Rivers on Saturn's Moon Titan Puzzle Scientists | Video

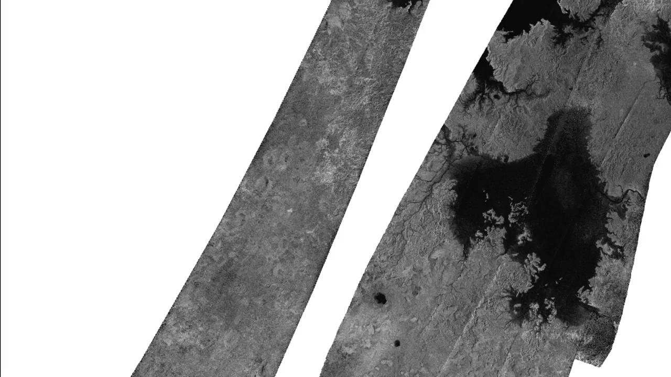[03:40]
This is one of the images I worked with. The dark, Rorschach blobs are liquid hydrocarbon lakes near Titan's North Pole.
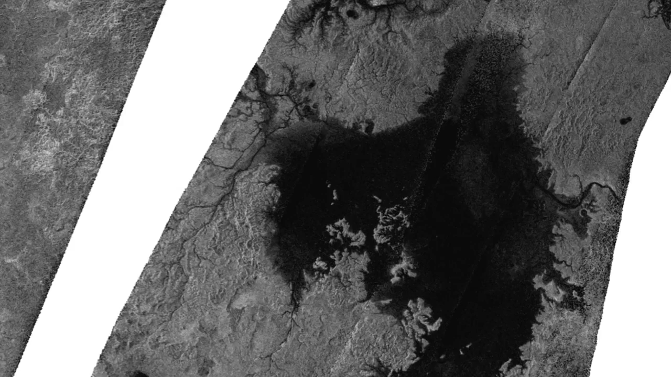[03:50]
Cassini has captured images of sunlight glinting off the flat surface of a lake, which is one of the ways we know that the lakes really are full of liquids.
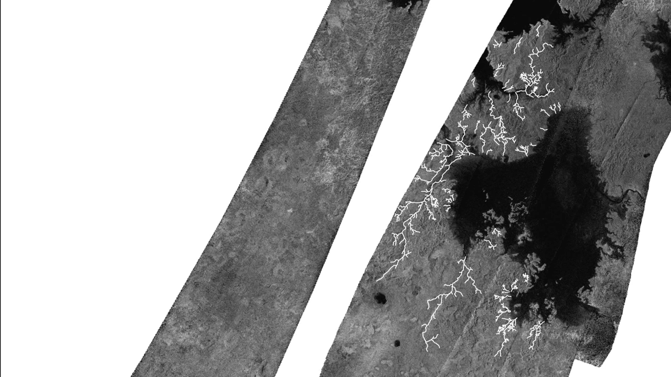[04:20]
In this radar swath, which is 100 kilometers across, you can see some of the most distinct groups of river valleys at the opposite pole,
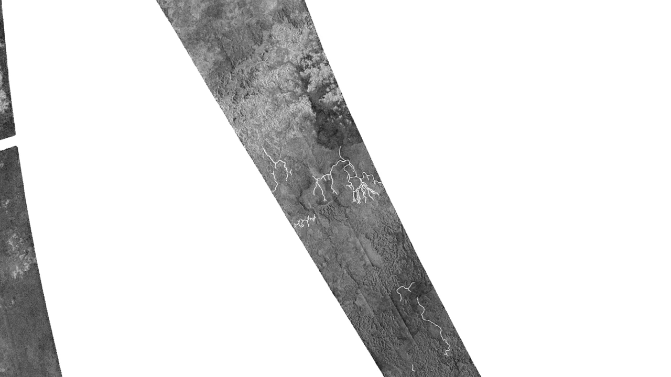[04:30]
at around 75 degrees south.
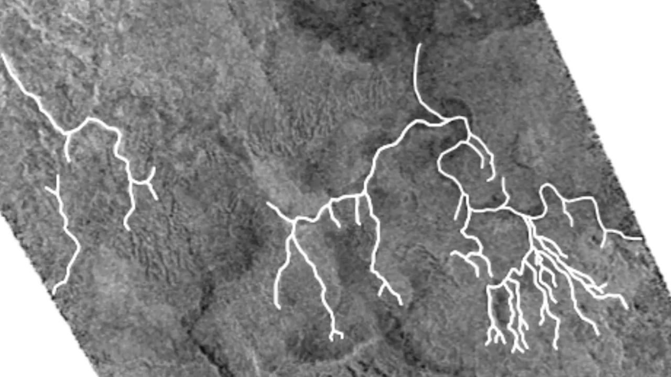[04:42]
Other studies have shown that Titan is home to mountains,